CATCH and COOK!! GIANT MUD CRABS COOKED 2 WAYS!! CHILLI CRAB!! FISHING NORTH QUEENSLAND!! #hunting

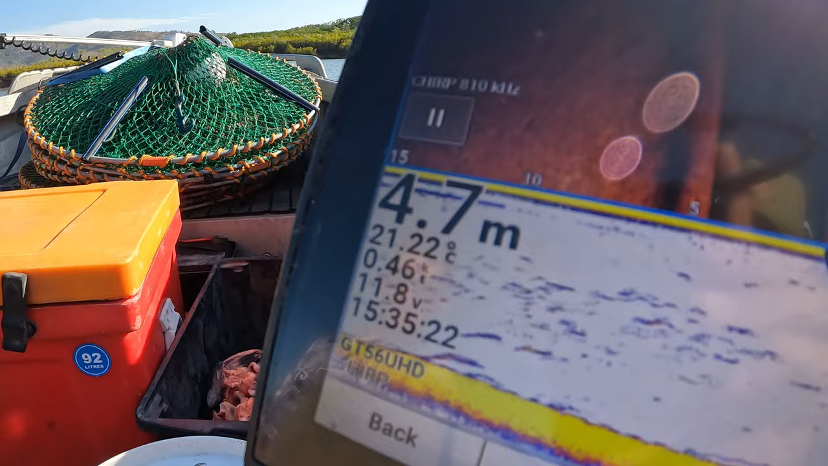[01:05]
On screen: depth 4.7 m, water 21.22°C
Oh, there's a couple of little scuba luckies going around on the sounder, but more looking at these drains at the moment.
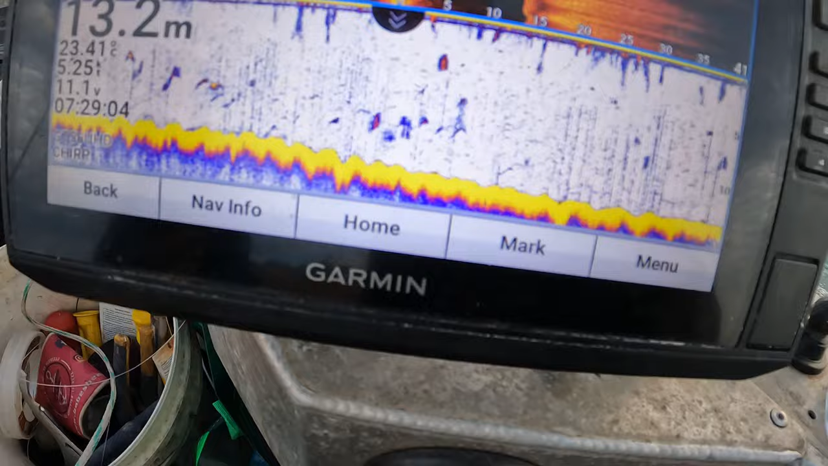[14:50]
On screen: depth 13.2 m
I think a lot of them are turtles, but see how we go. We'll have another 10 minutes all around here.